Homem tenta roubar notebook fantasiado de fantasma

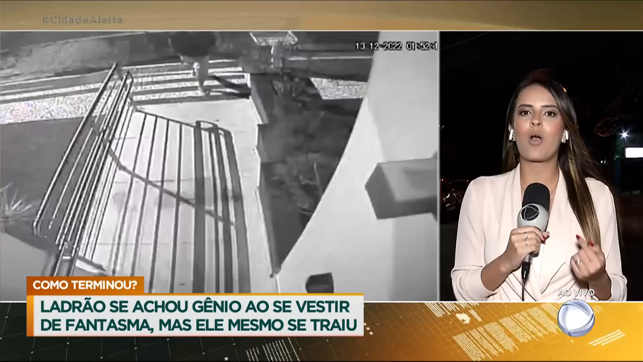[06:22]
E também, no momento que ele corre, o lençol acaba arrastando ali no chão e, realmente, acaba aparecendo a cena de um fantasma saindo ali da recepção desse escritório.